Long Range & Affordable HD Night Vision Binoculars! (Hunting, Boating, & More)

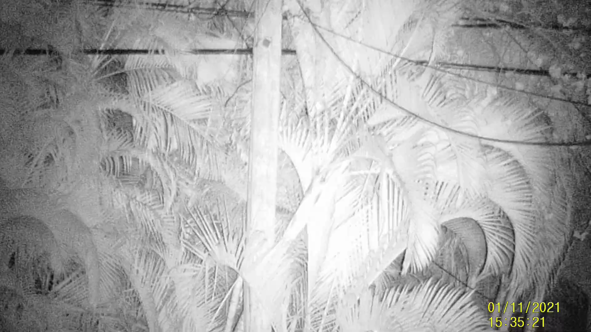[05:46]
And if I pan around, you can see into the bushes and all the way up the utility pole.
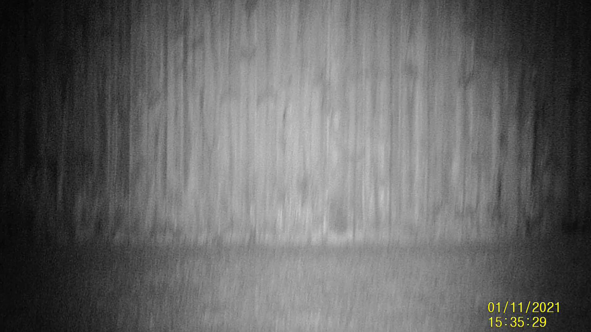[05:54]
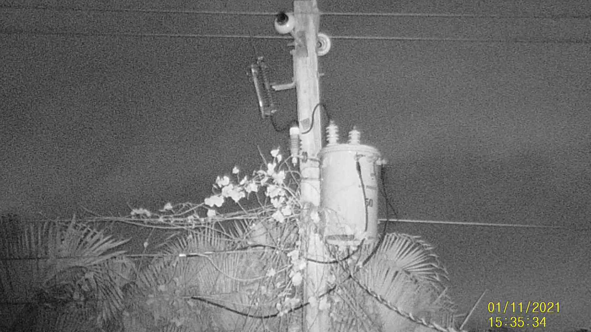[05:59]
Right here I have the infrared illuminators off.
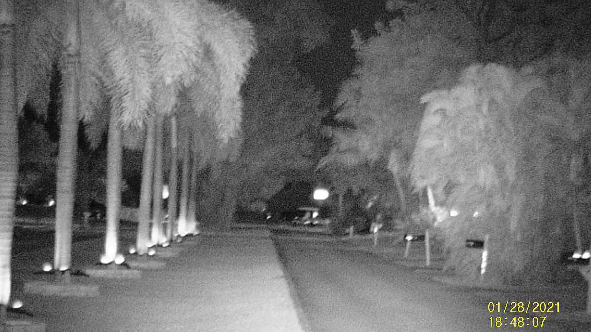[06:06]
I'm going to turn it on and you can see way down the street.
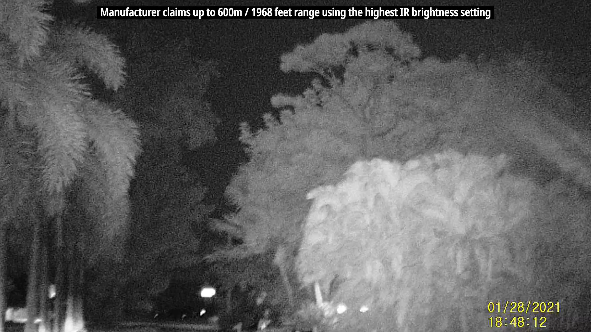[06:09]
And by increasing the brightness, you'll be able to see much further.